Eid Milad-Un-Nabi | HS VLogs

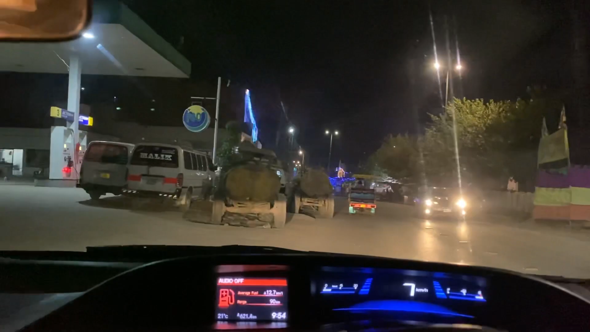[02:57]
पेट्रोल पंप पे सारे जा रहे हैं, तो मैं भी पेट्रोल पवा लूं थोड़ा सा।